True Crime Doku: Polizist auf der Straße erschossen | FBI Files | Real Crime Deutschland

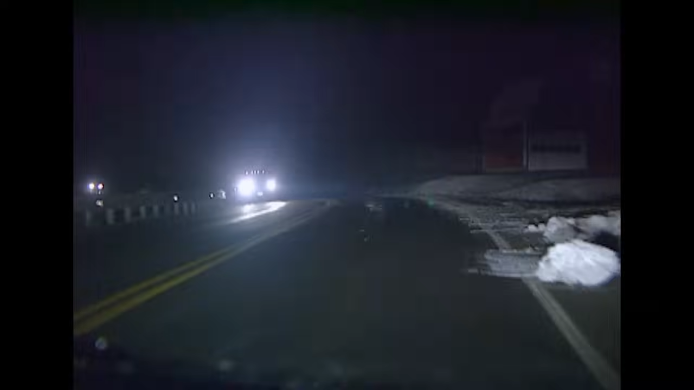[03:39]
Nahezu alle Streifenpolizisten, die damals im Einsatz waren, fuhren zum Tatort.